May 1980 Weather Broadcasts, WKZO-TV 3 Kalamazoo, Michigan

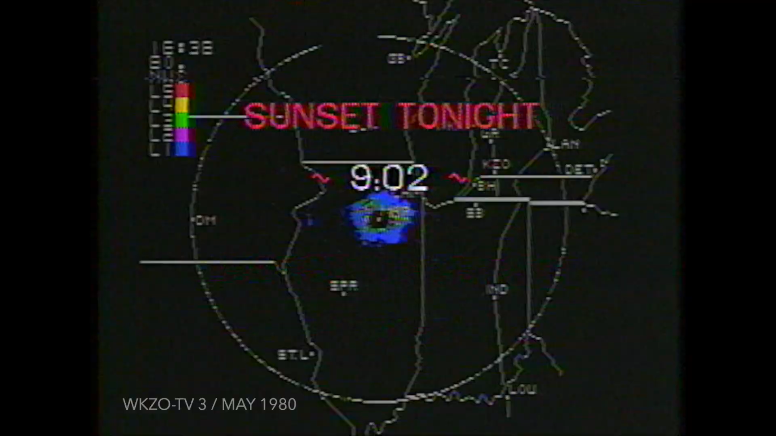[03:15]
National Weather Service in Marseilles reports a rain shower developing over northwest Illinois. Movement has not been determined.